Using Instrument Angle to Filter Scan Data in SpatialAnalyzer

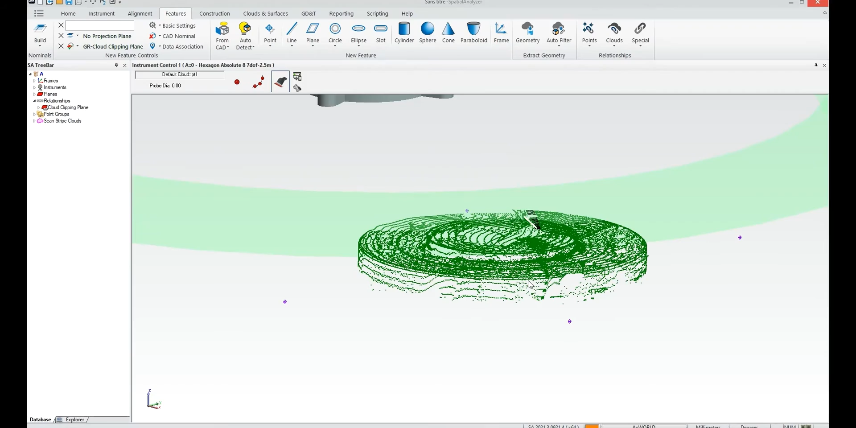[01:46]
you go so now you're seeing the impact of that angle filter so normally you'd have lots and lots of data and particularly with some of these newer scanners you can have an incredible amount of data on the part
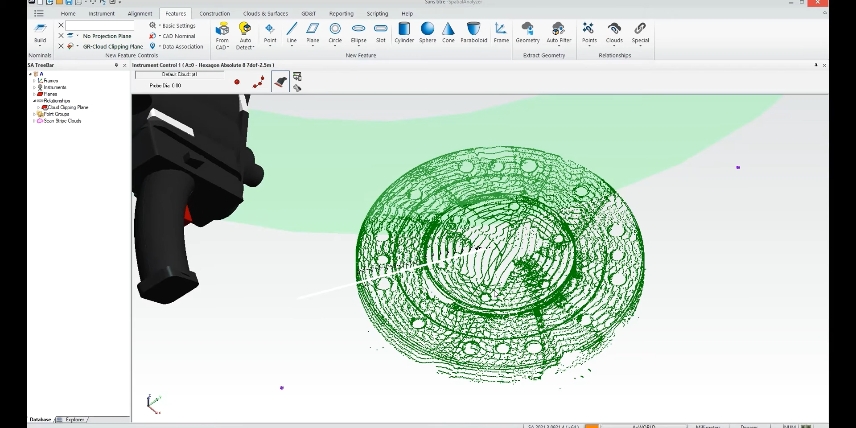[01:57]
which is really not very useful for most things but this angle filter simply excludes
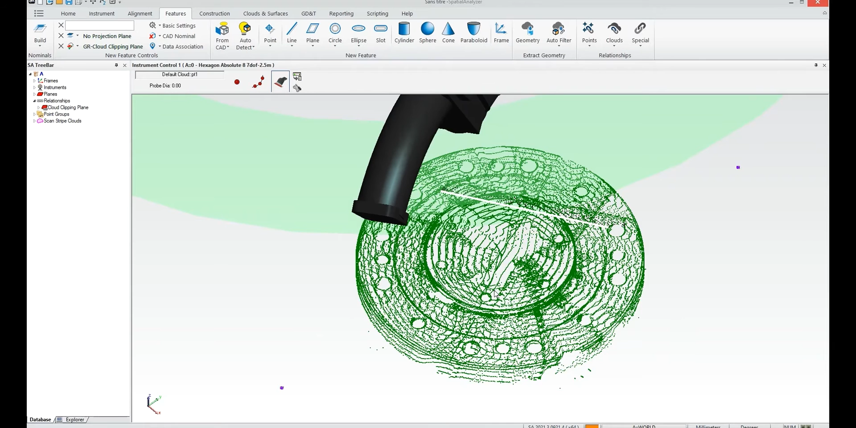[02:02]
the data that's not on a sharp transition or curve and it basically
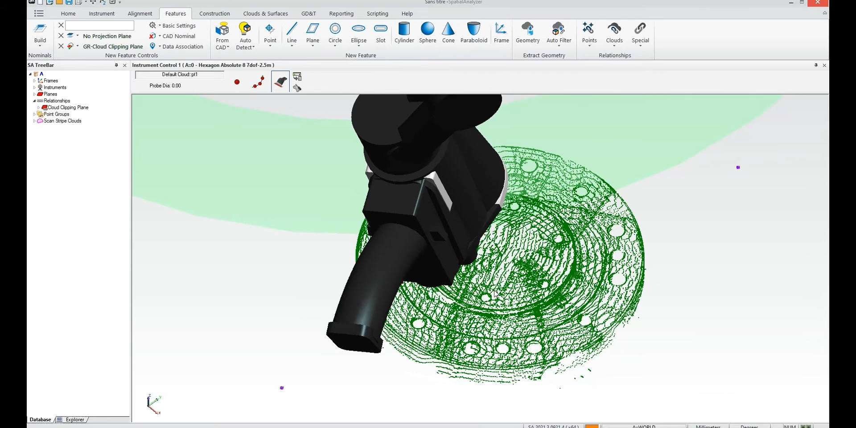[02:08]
ignores the data on the flats which allows you to get this very thinned out data appearance
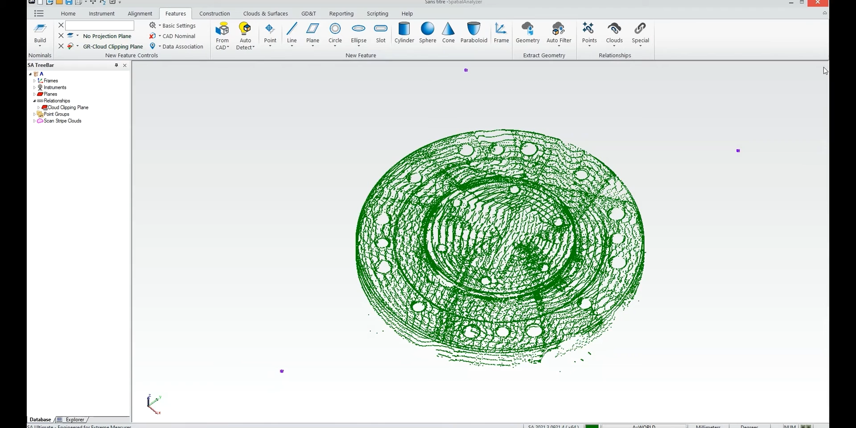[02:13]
so now that I've got this data I can easily extract it and this extraction tool is something that is available in pro now so you can simply right click on the on a planar surface and I'll look on that planar surface and extract all the holes on that surface so let me do the one other one here extract the circles and there
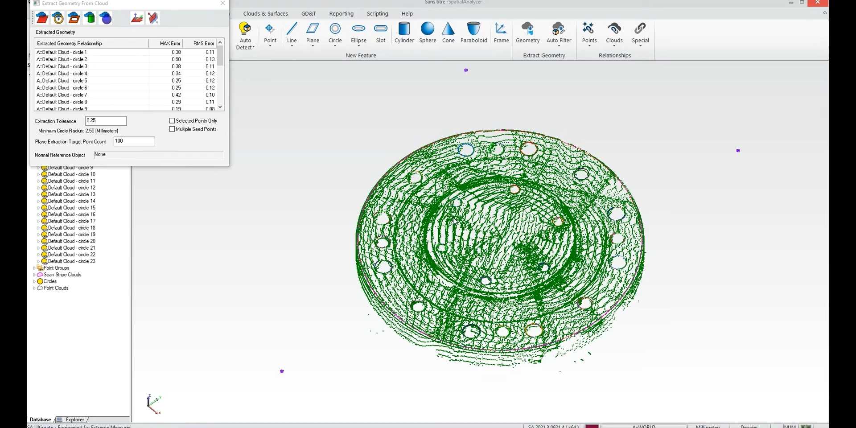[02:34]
we go so if I close that dialog and I'll go ahead and hide the cloud just so you can see the
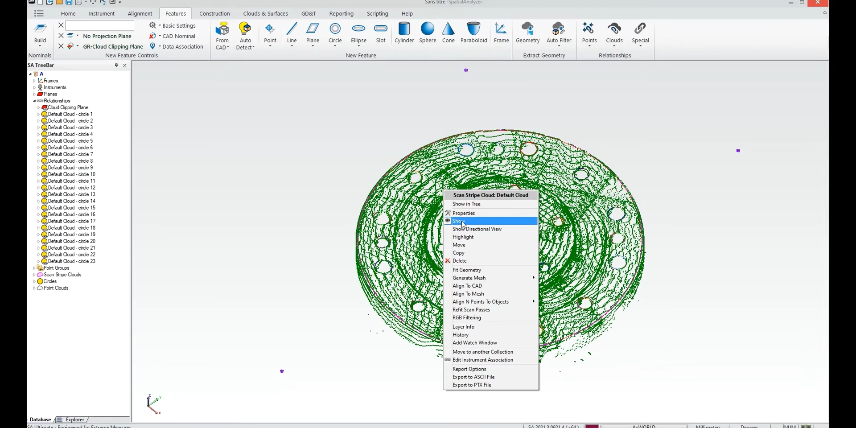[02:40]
effect there you go extracted all the holes and that was the benefit of that angle filter is that you have all the data